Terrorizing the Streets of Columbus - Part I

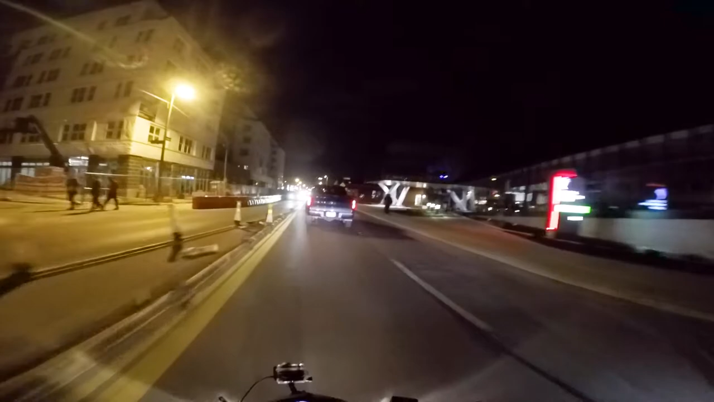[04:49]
Yeah! We're Columbus. This is short north.
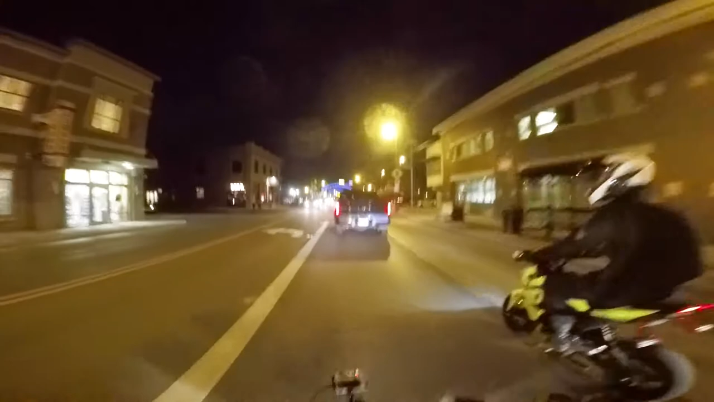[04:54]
This is what he was talking about. Oh, it is short north. What the fuck, they got to get short? I'm fucking blowing everything up.
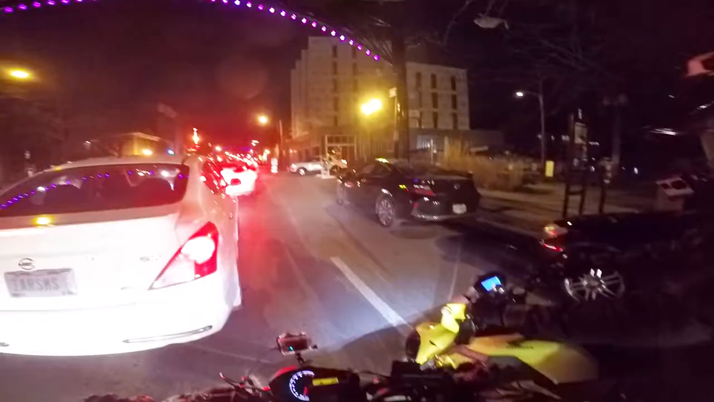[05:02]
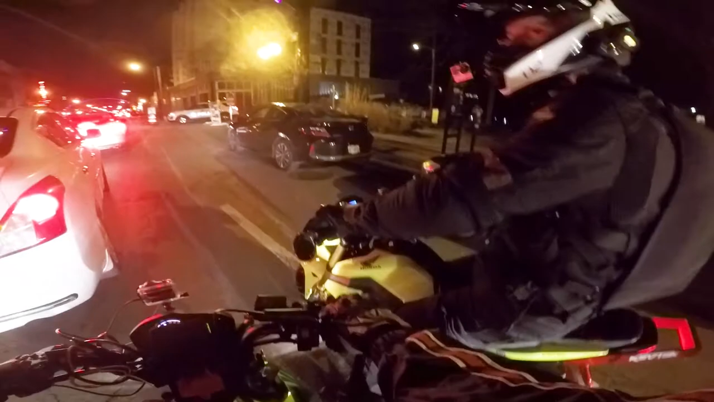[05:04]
I have been in a fender bender, you mother bitch! You motherfucker! I was like, wait a minute, my kickstand's not that far out. Okay, right, I should bike off. Oh, eco mode! Eco mode, boys. Eco mode. Rooster got off his fucking bike. Oh boy.
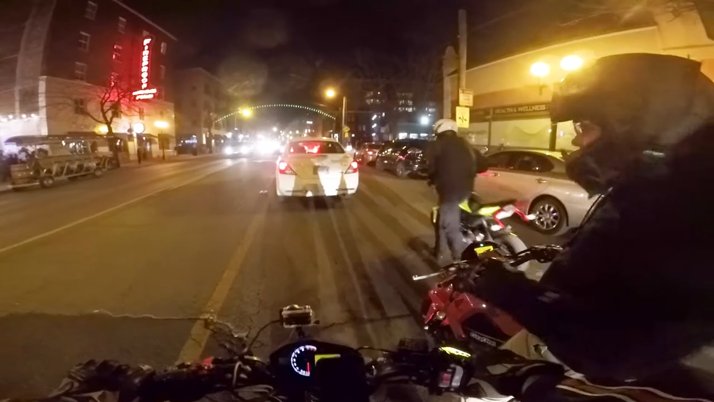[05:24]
Shit's going fast, dude. Kicking it in the gear.
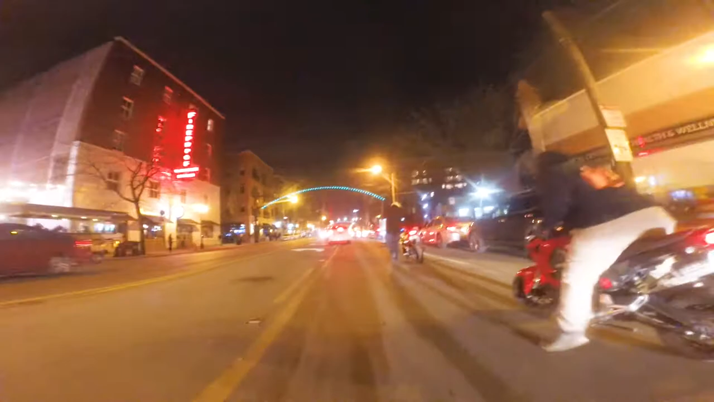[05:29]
Eco mode not work. Short hello, pretty lady.
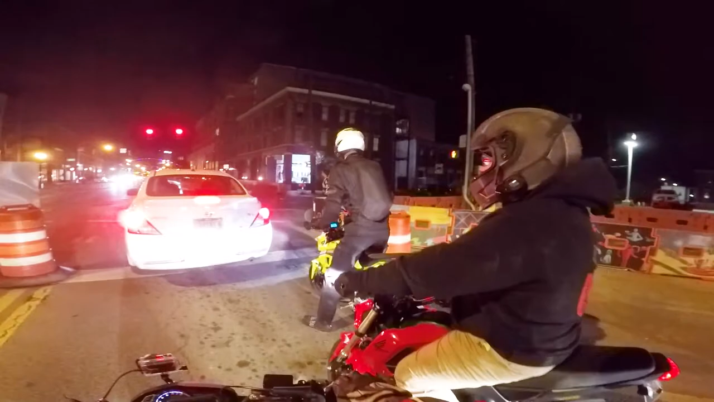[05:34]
Pretty lady. Pretty lady. The light turns green and then you walk. Wow, I don't want to take you for a ride. You dumb as hell, bro.
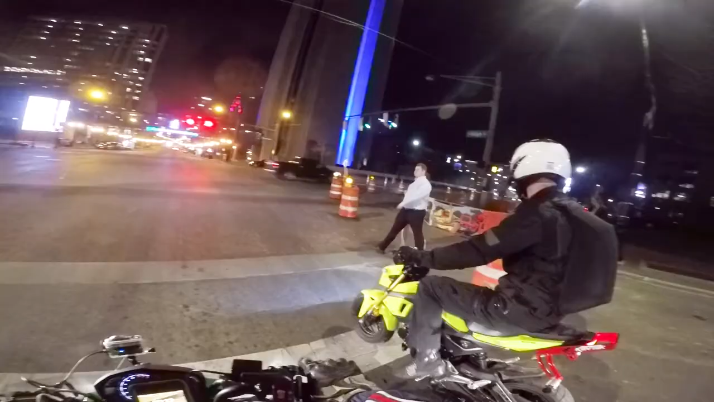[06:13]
Okay, you go now. Proceed with caution. You very pretty lady. What?